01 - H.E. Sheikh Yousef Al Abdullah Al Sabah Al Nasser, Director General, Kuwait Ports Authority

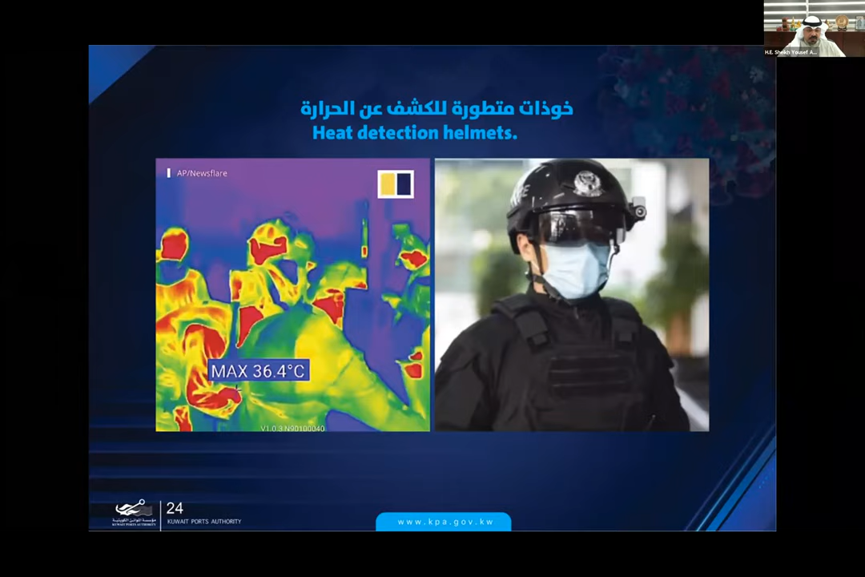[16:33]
On screen: max 36.4°C
in distance and being infected you know, God forbid. So this technology has been very good. This helmet has been very effective and it's still in use within the port authority parameters. Next, please.